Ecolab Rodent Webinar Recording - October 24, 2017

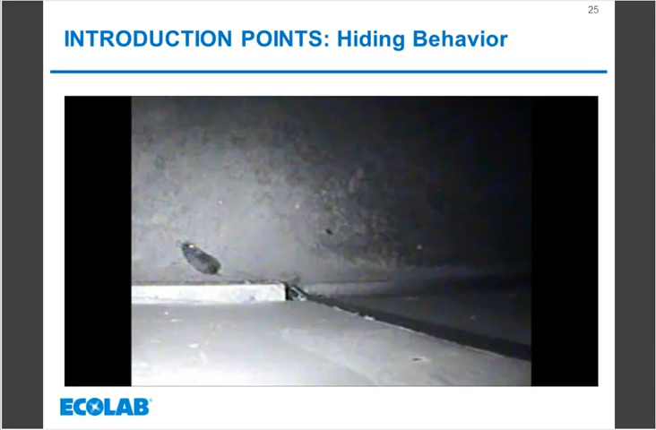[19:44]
What's interesting here is when a mouse or typically a rodent first gets into a facility, I'm going to show you a video here, and there may be some delay on your screen,
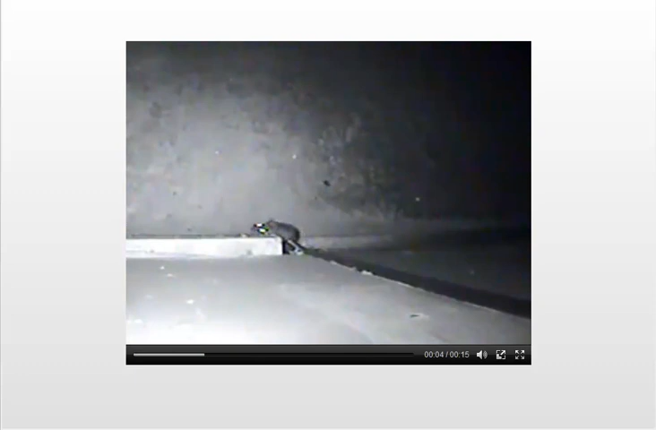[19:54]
but what I'm showing is a rodent here that just entered a facility, and it's very unfamiliar with its environment. So it is frightened, and you can see how it moved along that wall. So let's show you the next video here, and again, we've got that rodent that was just introduced,
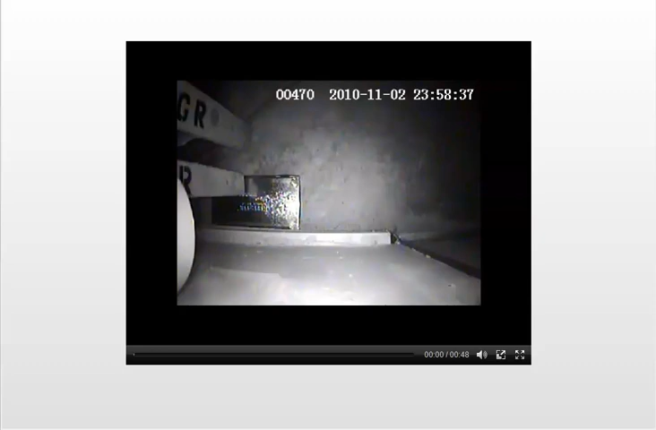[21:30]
Now here we have a very fat and sassy mouse, probably a pregnant female, and watch her behavior as she comes up to this trap. She's familiar with the environment. She has no interest in going that repeater at all. She's not scared. She's got a nest somewhere. So again, these devices are the defense at the introduction point. Once a rodent, such as a mouse or rat, becomes established inside, we can assume they're nesting,
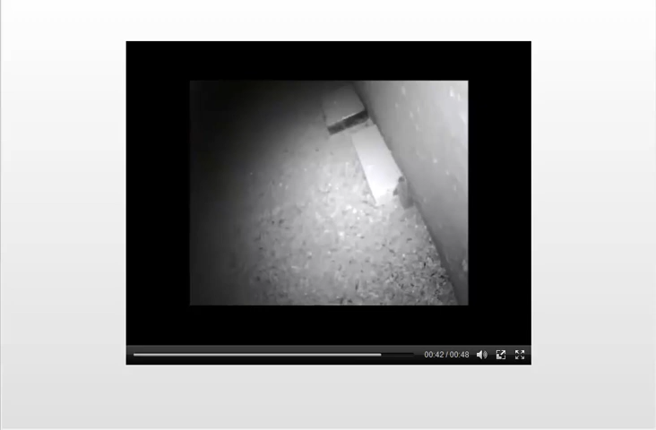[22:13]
they're reproducing, then your pest management provider needs to move to a mass trapping situation, and that is an art. It is something where you're not just putting snap traps out randomly. Snap traps do work very well in these situations, but a lot of them need to be put out, and they need to be put out over an extended period of time.